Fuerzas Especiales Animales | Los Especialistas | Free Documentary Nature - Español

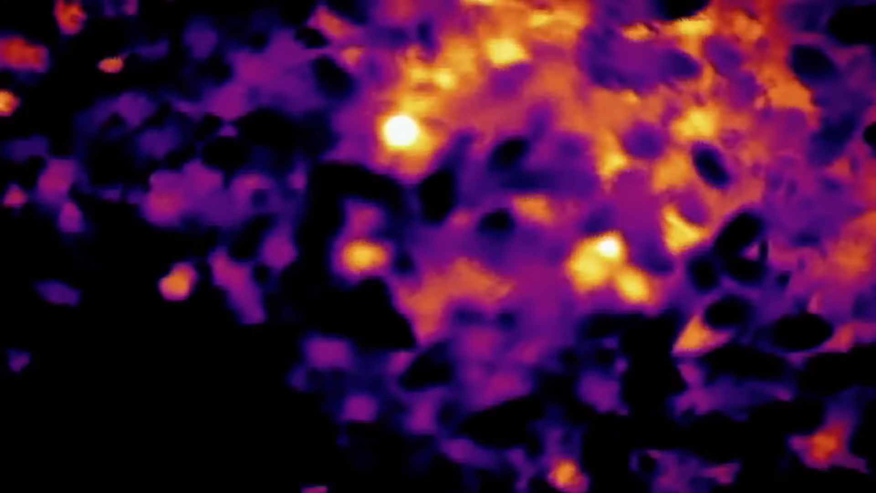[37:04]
Las abejas calentadoras aletean sus músculos para elevar la temperatura en la colmena.